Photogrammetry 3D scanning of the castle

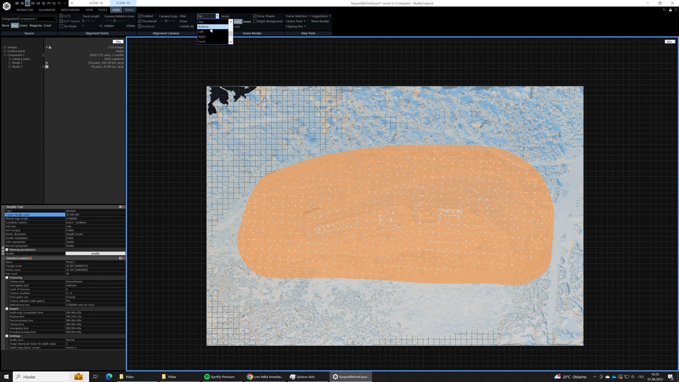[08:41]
Because what we have just selected it's gonna be actually cut it off.
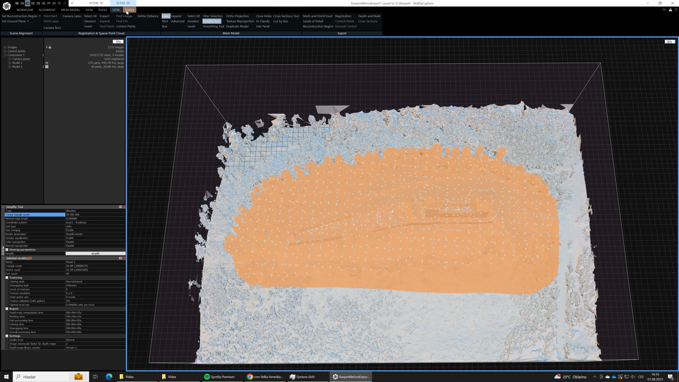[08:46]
So as we want to cut off the other parts we need to switch it.
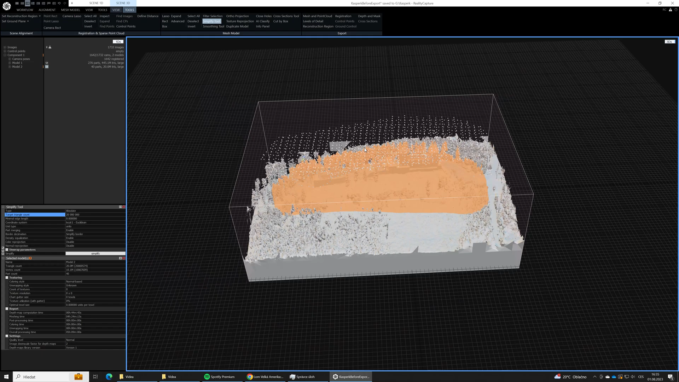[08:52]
We need to invert the selection.
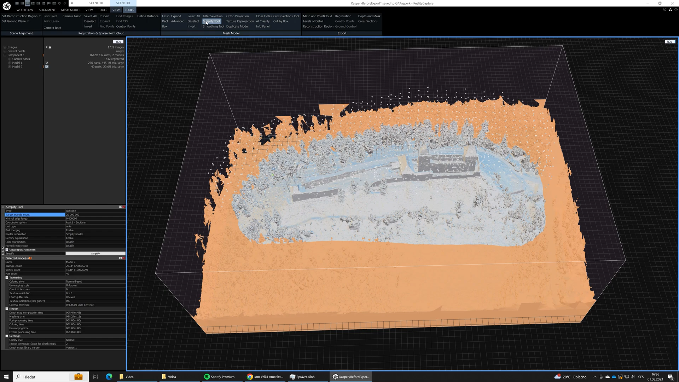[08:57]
And now we can use the filter selection to filter out the selected areas.
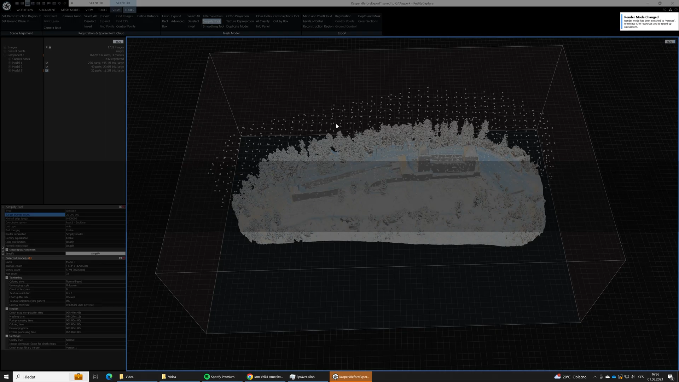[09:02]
Voila! Now we have only our castle with just a little surrounding.
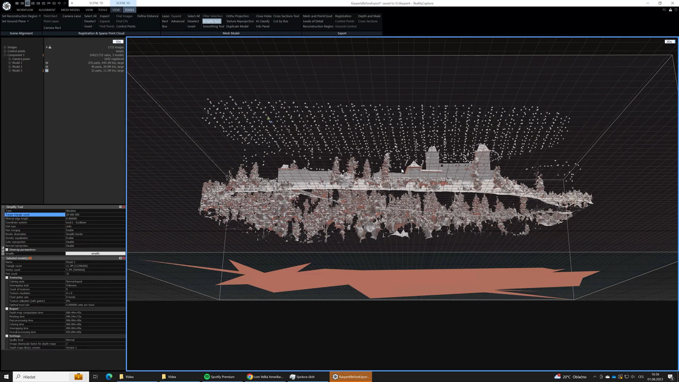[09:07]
But as you can see we left these big triangles at the bottom of the 3D mesh. So in the next step we will filter them too. The flow will be the same. We will use the lasso tool.
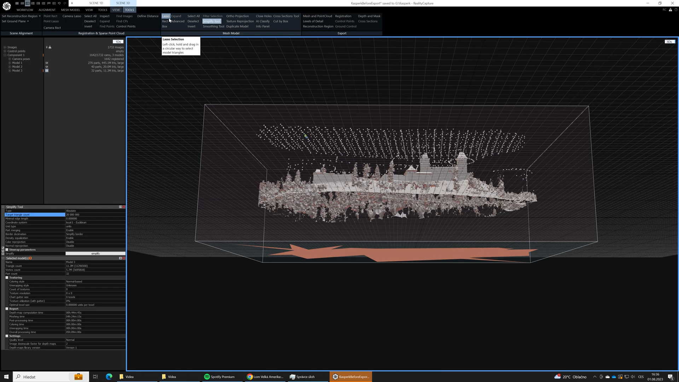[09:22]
We will select these large ugly triangles. And we use the filter selection tool. Okay.
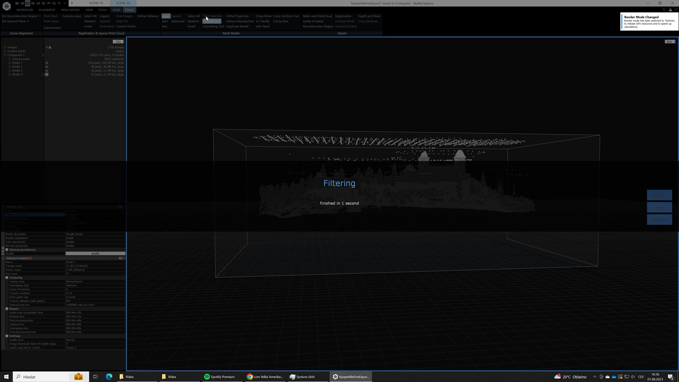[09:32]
Now we have just our castle.
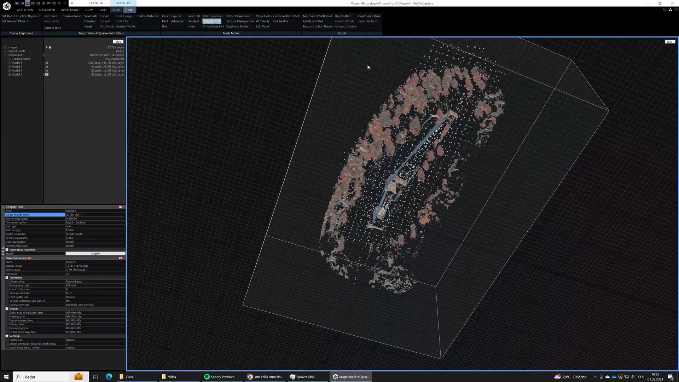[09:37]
In the next step we will filter off also the non-connected parts. What does it mean?
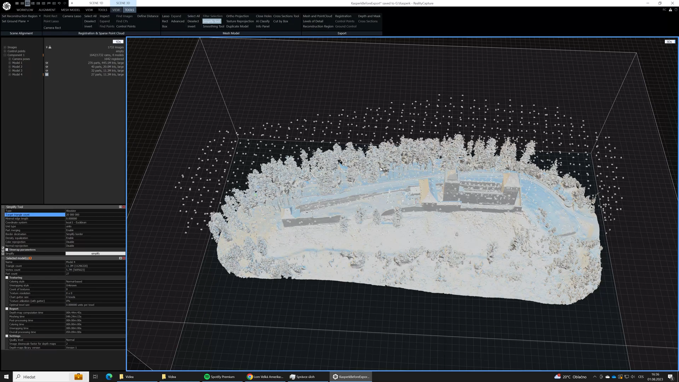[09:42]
You will see it when I use the advanced selection tool. And I will select the largest connected component tool. And as you can see these white parts are not connected to the main part.
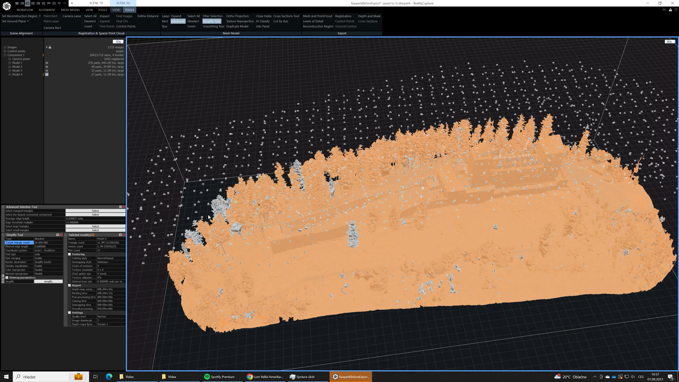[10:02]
Usually it's just a noise created during the photogrammetry reconstruction process.
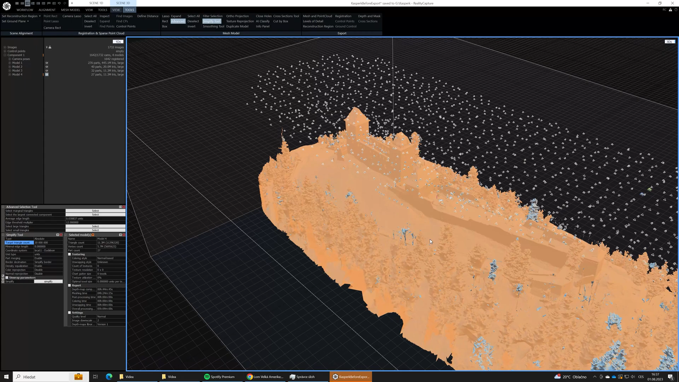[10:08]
And they are not really pretty at our model.
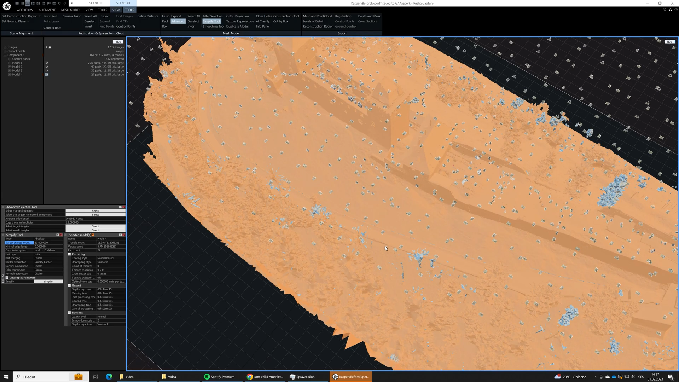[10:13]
So there is a very very simple function to select them and to filter them out. To actually delete them from our model. So again I will use the invert function.
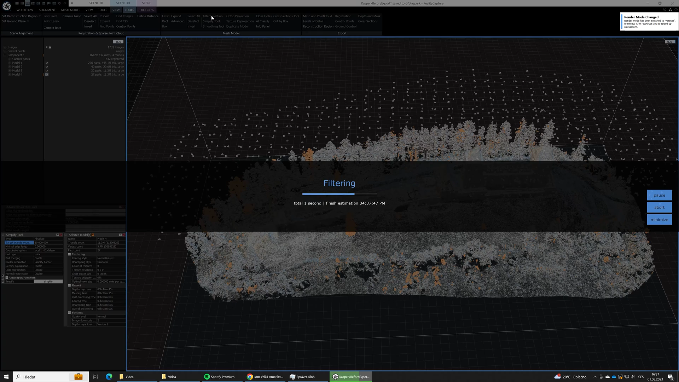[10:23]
Because we actually want to delete these selected things. And again filter selection. And now our model is much cleaner, much better looking. So we are ready for texturing. As the very first step in reality capture.
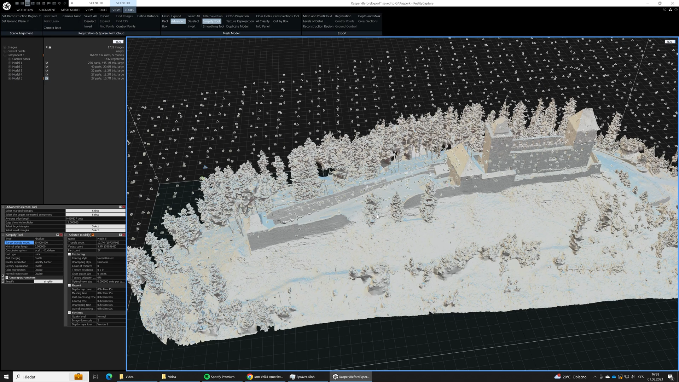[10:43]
We need to create UV maps for our textures.
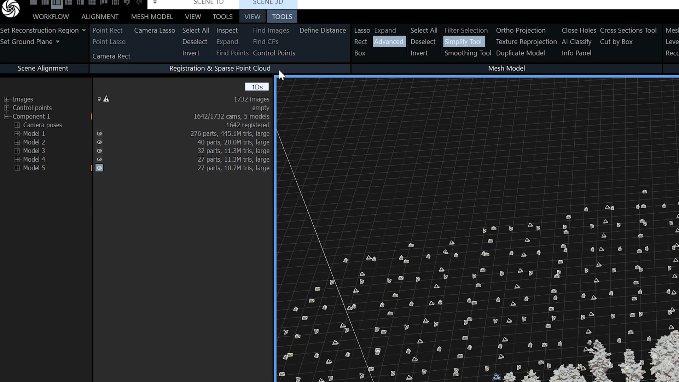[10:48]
UV maps are maybe a little bit advanced topic. But we will take it simple.
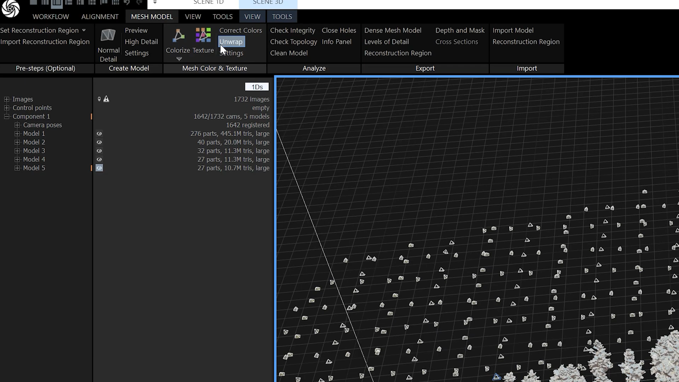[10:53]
There is an unwrap tool in reality capture.
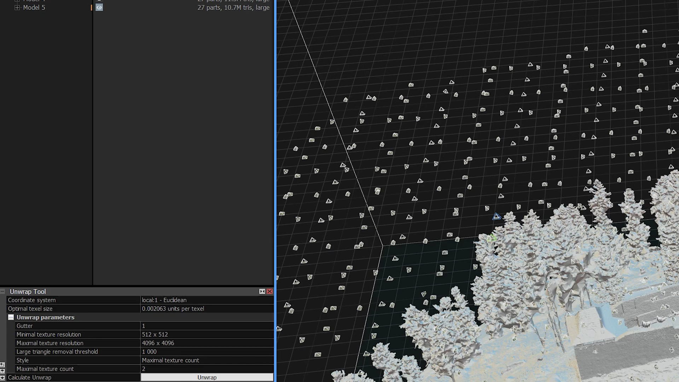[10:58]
And there you can define the resolution of the textures.
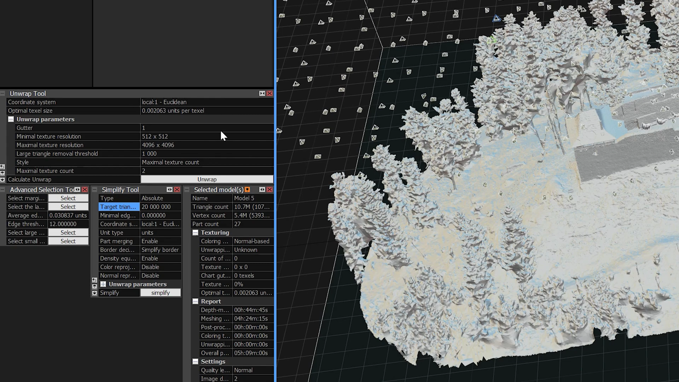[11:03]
As we are going to post our model on the web on cross cloud. We will use 4K textures. Add the count of 2. And hit unwrap.
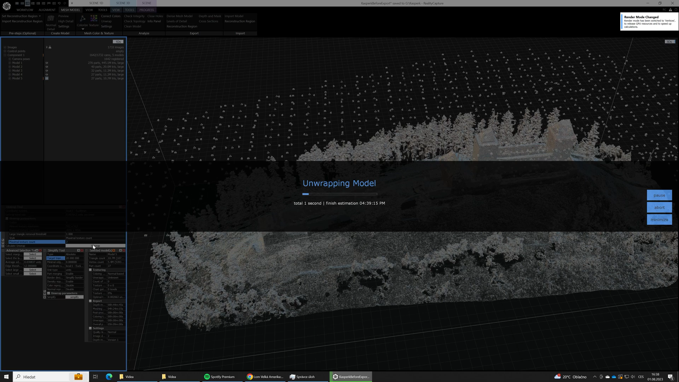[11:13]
This is a fast step. So we are ready to go.
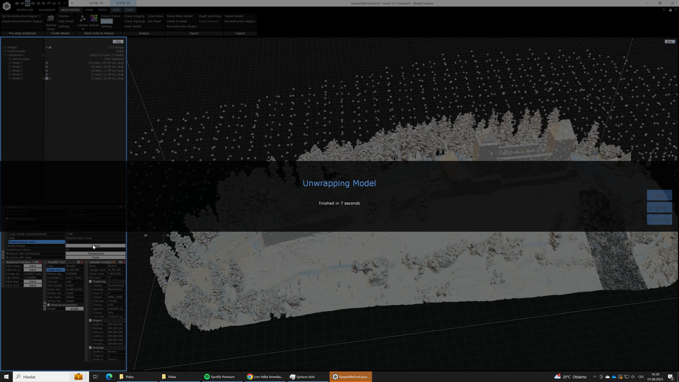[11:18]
And now we can finally texture our model. So we will hit the texture button.
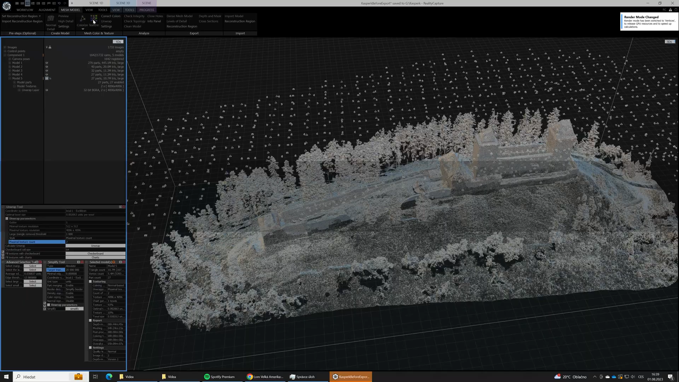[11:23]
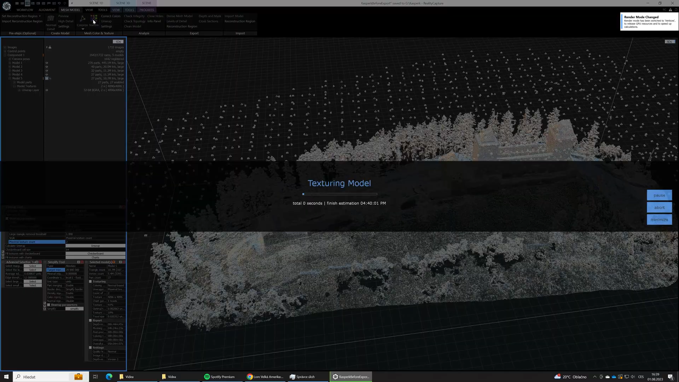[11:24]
And after few minutes our model is textured. That's all in reality capture. So now we are going to export our model.
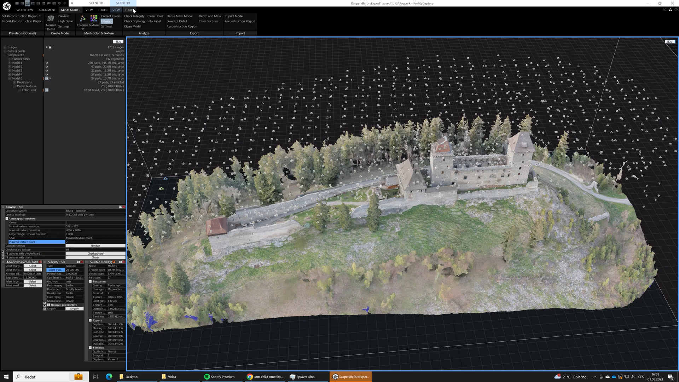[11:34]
So we will go to tools. And export mesh and point cloud option.
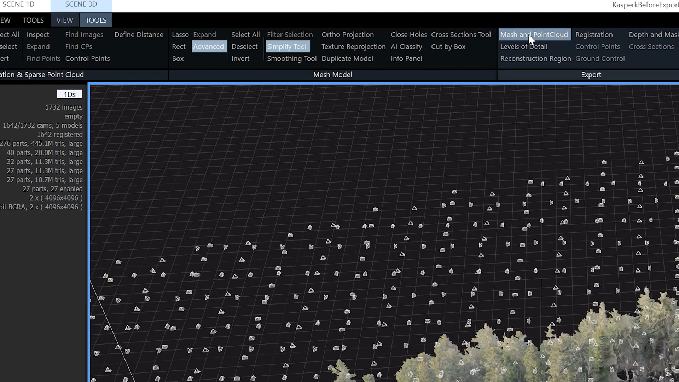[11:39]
Here we will define the file name of our 3D model. It's very important to choose the correct file type. And as we are going to import our photogrammetry 3D model into cross cloud. We need to choose the glb file type.
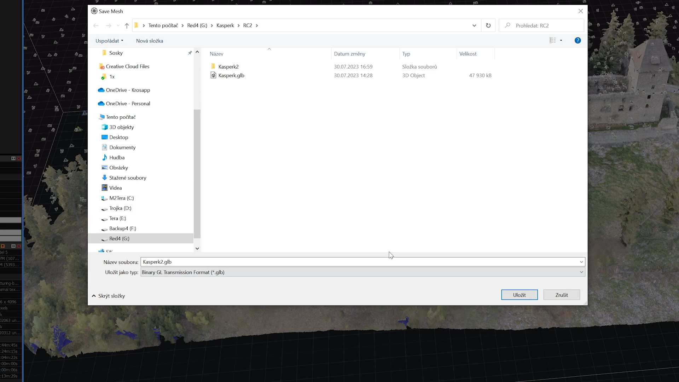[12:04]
Click save. And this dialog is very important. Here we need to choose export textures to yes.